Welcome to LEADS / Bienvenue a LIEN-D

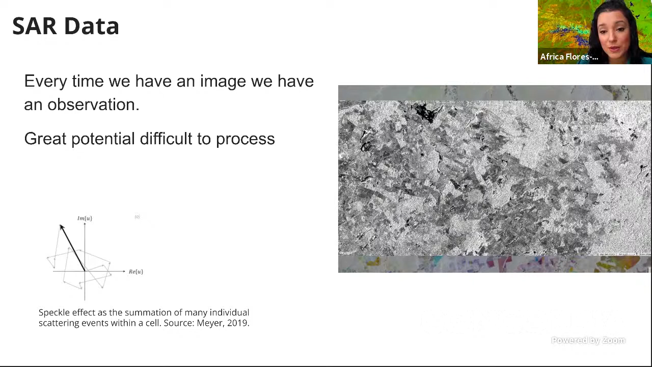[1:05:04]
We are looking different information compared to optical data. Mainly we see a structure and humidity of the surface, and it varies depending on the wetland that we are using for this sensor. And currently this is what it has kept me all night, analyzing this information and see how we can better inform forest monitoring and forest degradation processes in the tropics.